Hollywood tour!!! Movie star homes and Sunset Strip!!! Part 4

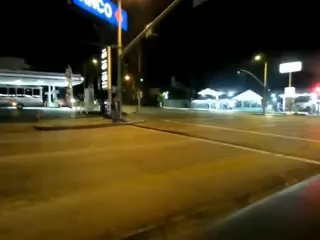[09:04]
Everybody, just so you know, it is now nighttime in Hollywood, which means Hollywood is now Hollyweird.